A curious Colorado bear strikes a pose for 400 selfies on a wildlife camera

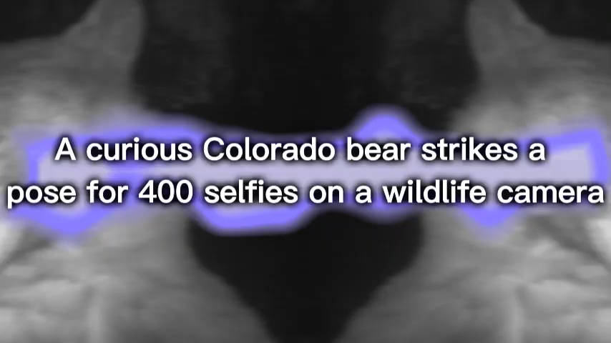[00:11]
a curious colorado bear strikes a pose for 400 selfies on a wildlife camera
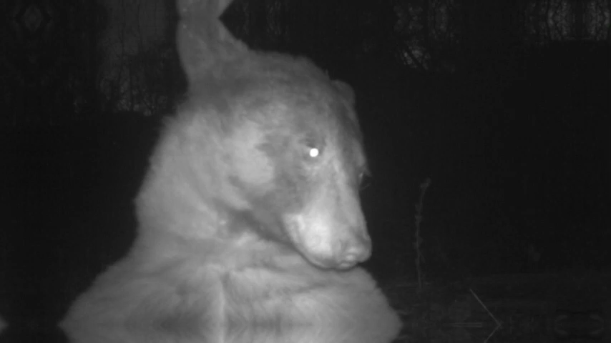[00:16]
apparently other species than humans take selfies nine of the cameras were set up
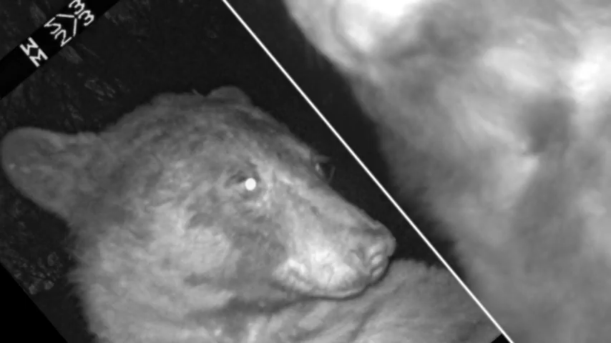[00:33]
bear a spokesperson for open space and mountain parks stated in a statement these pictures made us laugh and we thought others would too according to
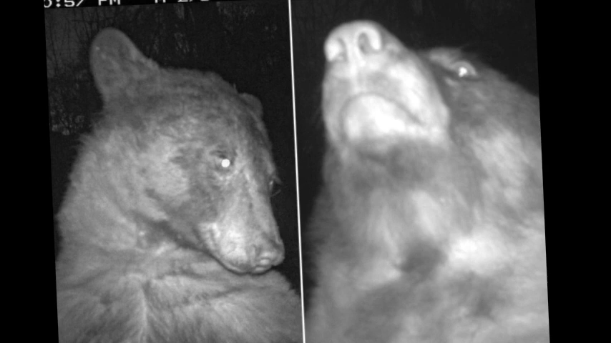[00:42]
officials the cameras which are activated by an animal stepping in front of them are invisible to the majority of animals they catch animals going about their business such as deer beavers and less curious black
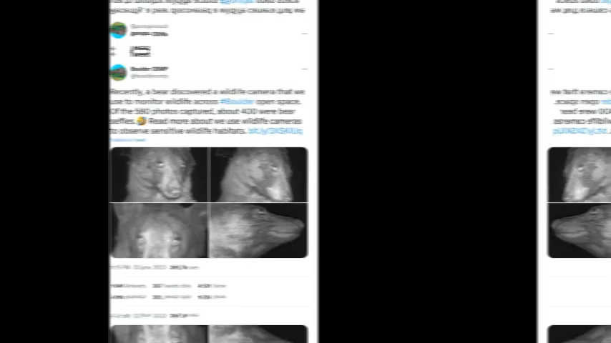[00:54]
bears however it enthralled this bear the spokesperson
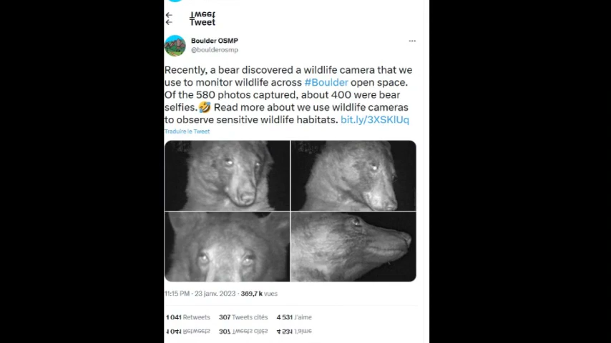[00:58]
stated in this instance a bear took a special interest in one of our wildlife cameras and took
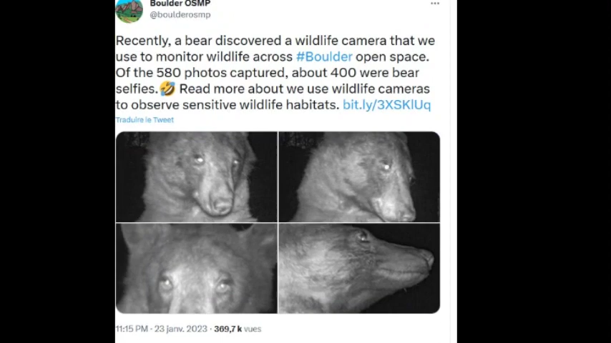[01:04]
the opportunity to capture hundreds off selfies unintentional but amusing use of the cameras